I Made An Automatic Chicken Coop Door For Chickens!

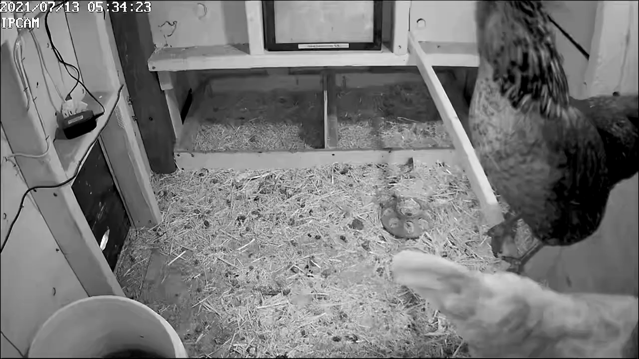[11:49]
And this is one of my favorite parts, is the chickens got used to the door so well that they straight run for the door as soon as it opens.